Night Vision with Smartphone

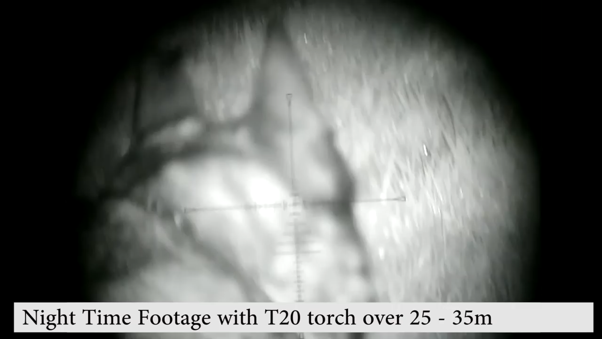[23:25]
And, of course, this technology is just going to get better and better with the apps that are on there.
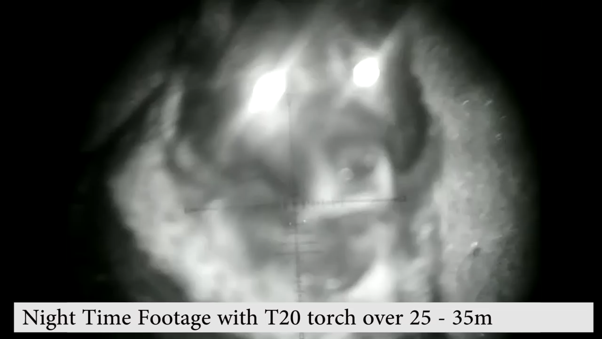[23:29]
You've got all of the pinch, zoom, record, all of that. Even that camera, believe it or not, it's got a microphone in it as well.
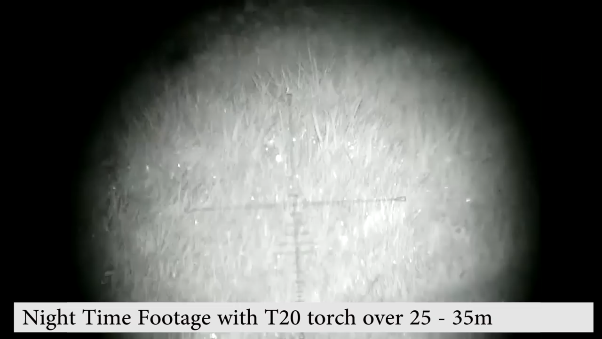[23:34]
So, it records sound as well, which is quite useful. Motion detection is even on that app as well. There are other apps out there that you could potentially use, but I've not personally tried them myself.
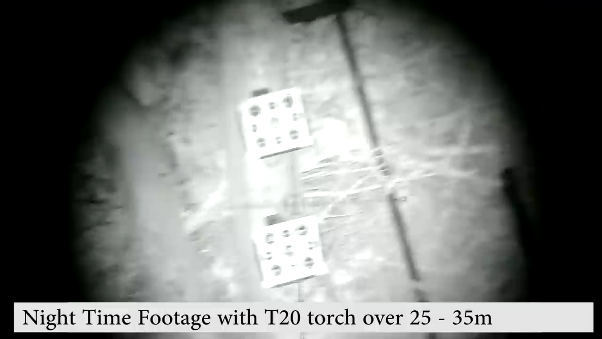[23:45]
This one works. So, the app is five quid. Certainly worth it to get rid of the annoying adverts on there.
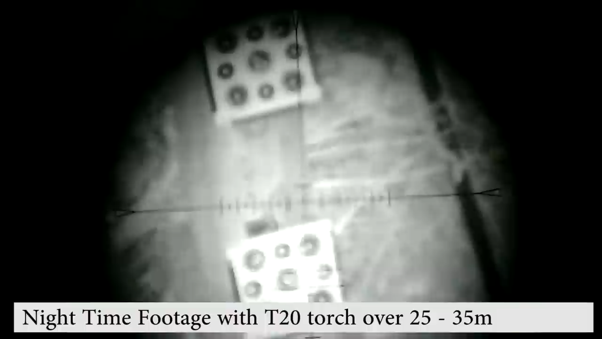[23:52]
One of the downsides with this is, like I said, I always try and give you downsides.
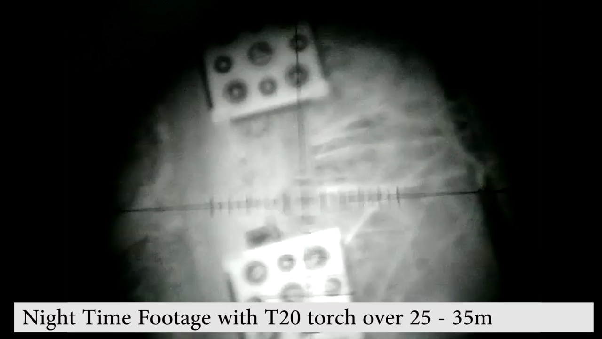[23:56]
But, you know, at times, it's a little bit fiddly at times getting the ocular length sorted out to get it all in focus. And you do have to wiggle this around a little bit, get it in central, get it all set up. Takes you about five minutes to get it all set out. I recommend you start off on very low magnification. Get it centralised, get it set up, and then dial your magnification up. It's much easier to do that. Obviously, it's as good as the IR torch that you put on it.
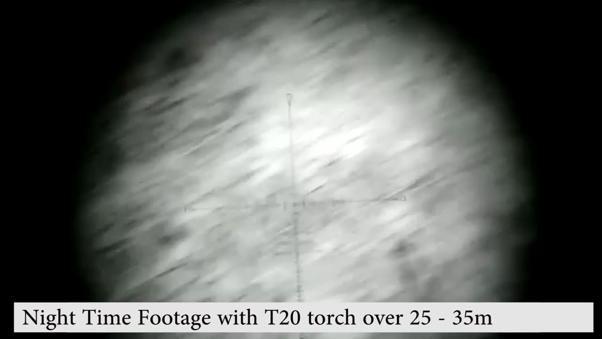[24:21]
T20 that I've linked down below will work out to about 100 yards, no problems at all.